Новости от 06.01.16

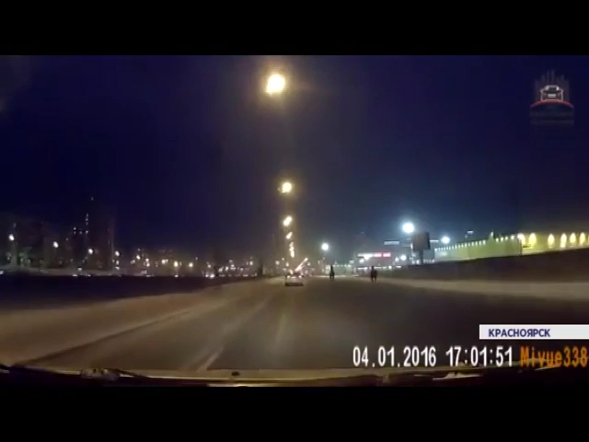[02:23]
По сообщениям очевидцев, коней незадолго до инцидента видели на дороге на улице Водопьянова. Напуганные животные несколько раз едва не спровоцировали ДТП. Как пояснили в пресс-службе ГИБДД, в дежурную часть не поступало никакой информации об этом происшествии. Однако в полиции отметили, что если водители еще раз заметят бесхозных лошадей на проезжей части, то им следует немедленно сообщить об этом. Поскольку животные передвигались по проезжей части хаотично и без погонщика, который должен обеспечивать безопасность и не мешать другим участникам дорожного движения,